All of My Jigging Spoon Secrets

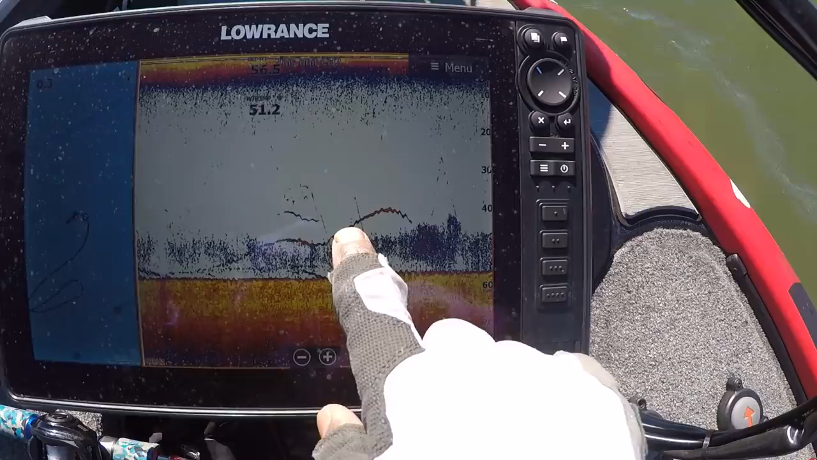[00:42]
There's a fish streaking over the top right there.
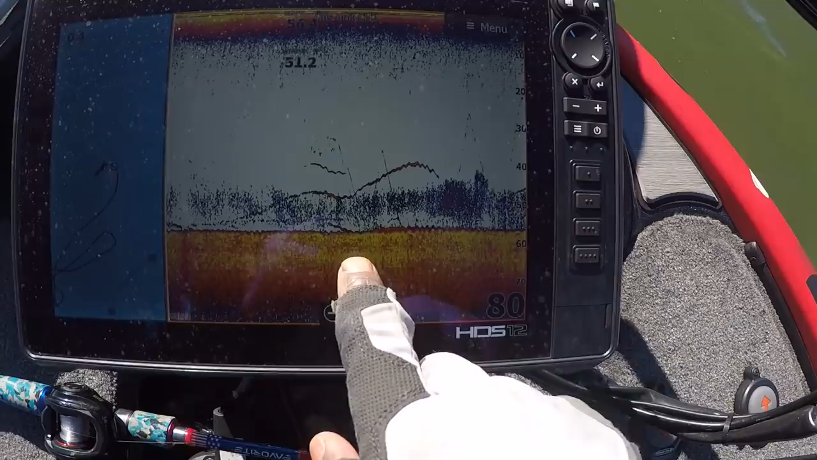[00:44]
There's a few fish down there on the bottom.
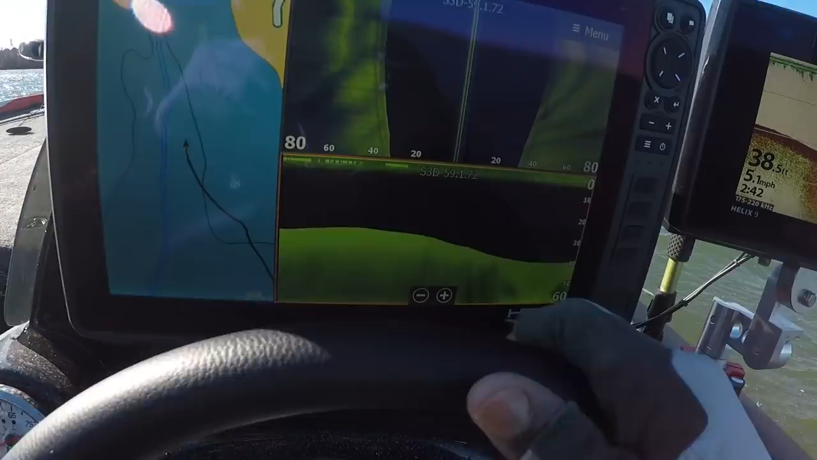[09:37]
On screen: speed 5.1 mph
I'm running the new Lowrance HDS Lives, running structure scan on here.
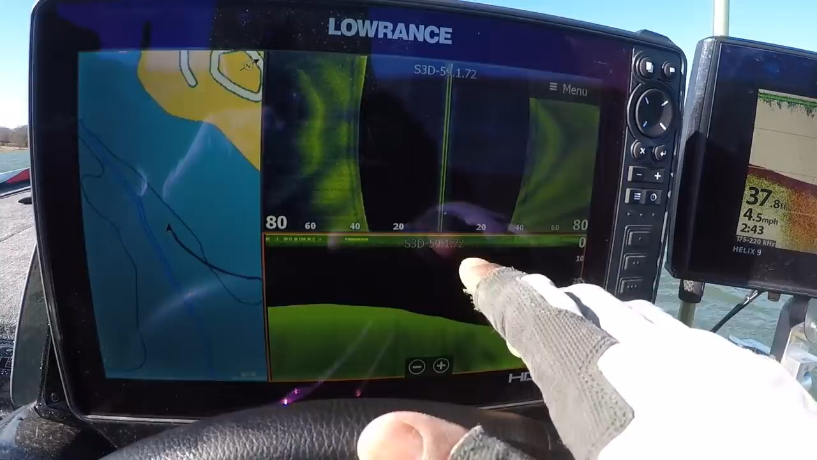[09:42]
On screen: speed 4.5 mph
All I'm doing is eyeing around on these little knobs and corners around points, all around some of these ditches.
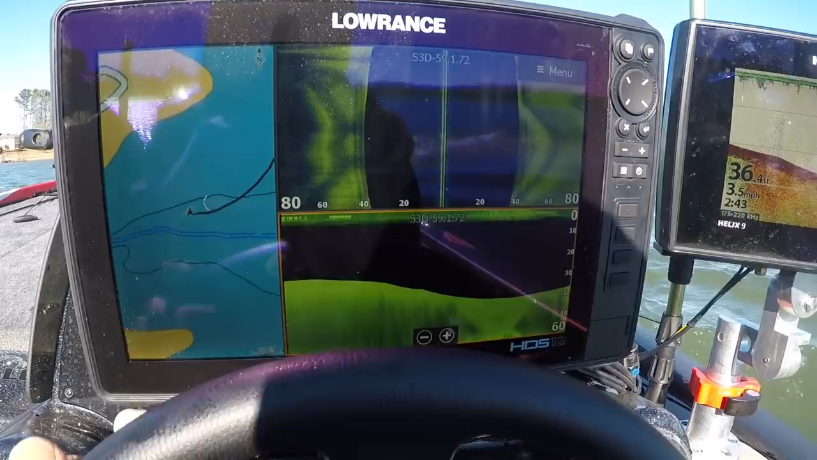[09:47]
On screen: speed 3.5 mph
I'll look at the mapping, just kind of, you see I'm kind of following along the contour of that little ditch there.
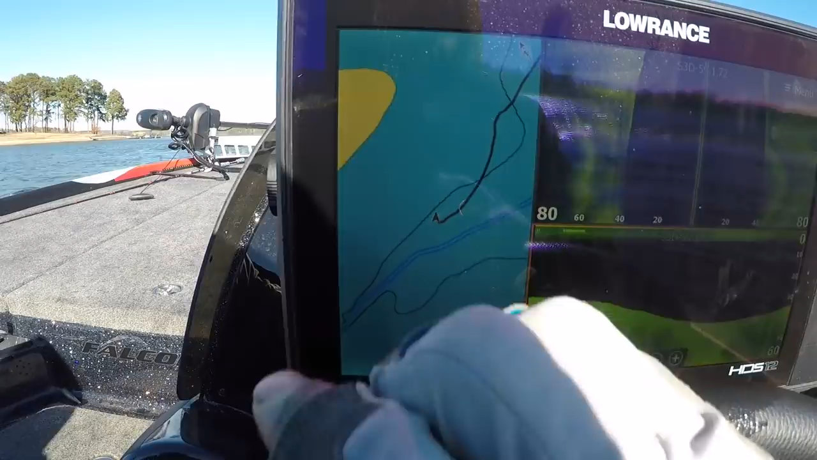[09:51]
That's all I'm doing, and looking for balls of bait, looking for little depressions, stuff like that. So I'm using this unit predominantly.
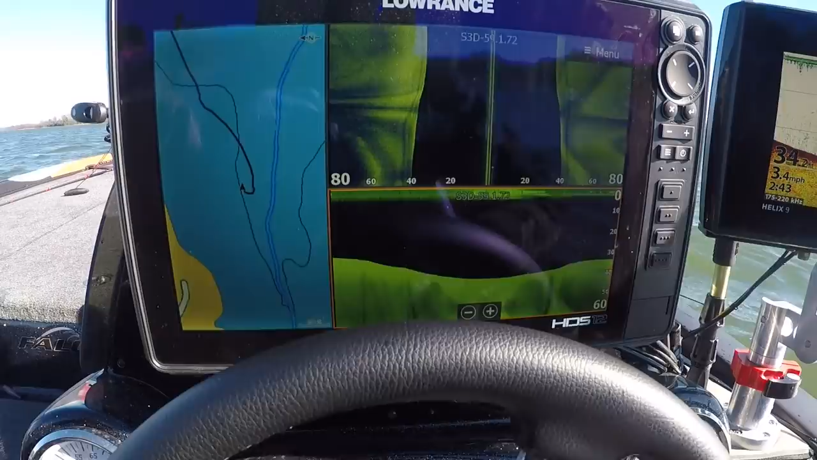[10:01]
But I also always like to still compare on my 2D sonar. So I got a Hummingbird over here that I use just to compare sonar readings
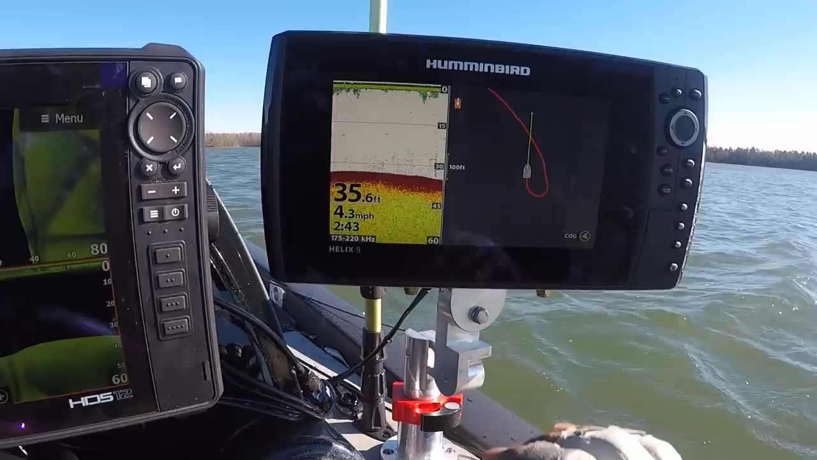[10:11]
On screen: depth 35.6 ft, speed 4.3 mph
to my side imaging readings. Because it can be hard to decipher what you're looking at on the two.
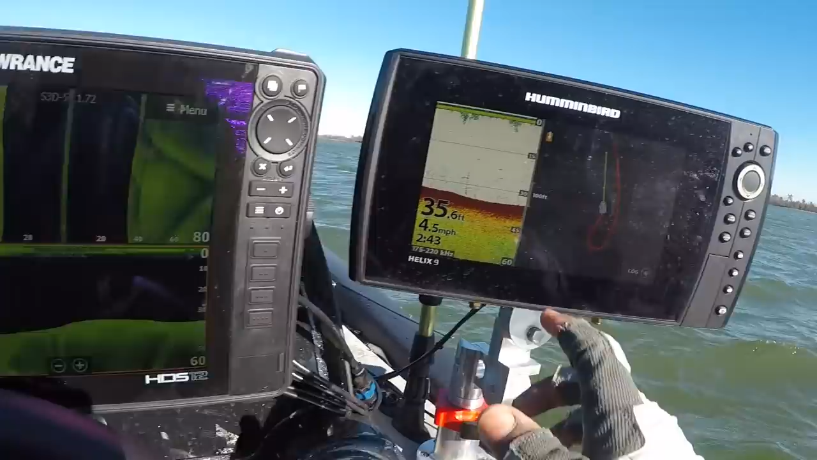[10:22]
On screen: depth 35.6 ft, speed 4.5 mph
Sometimes you can see them really clearly on 2D. Sometimes you can see them really clearly on 3D. It just depends on how they're setting up and how you're floating over them, quite honestly.
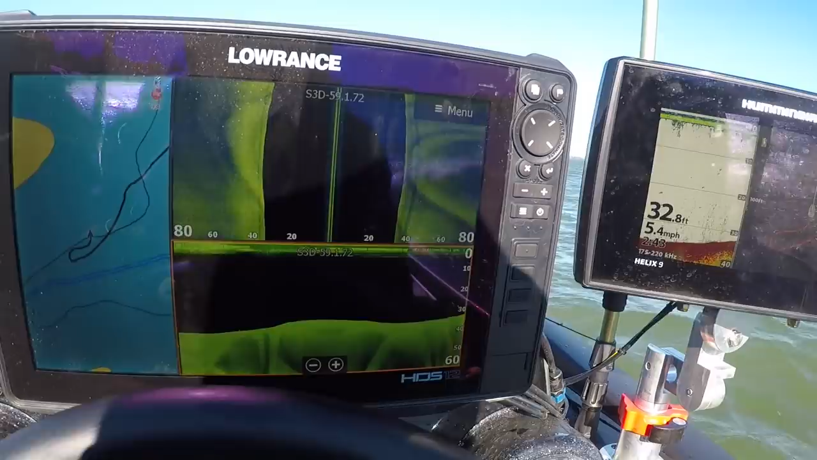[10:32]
On screen: depth 32.8 ft, speed 5.4 mph
So that's the two units I'm using on the console. Mapping is really important. I'm always looking around high percentage places, points, depressions, creek channel swings, road beds.
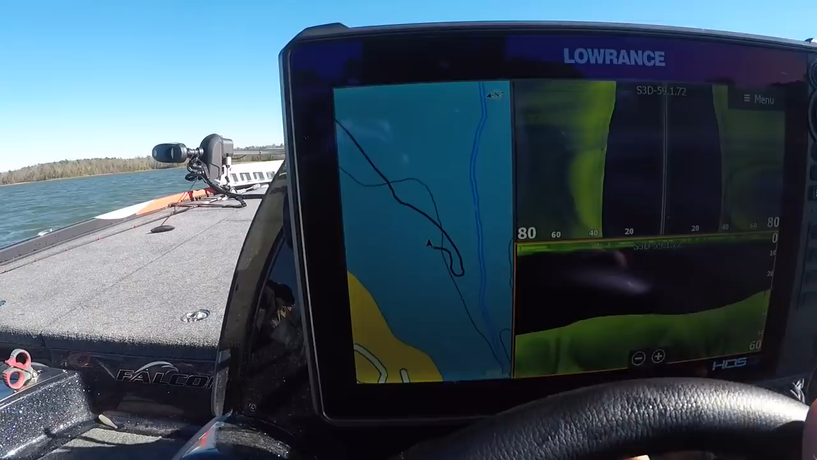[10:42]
That's the only thing we've been fishing today.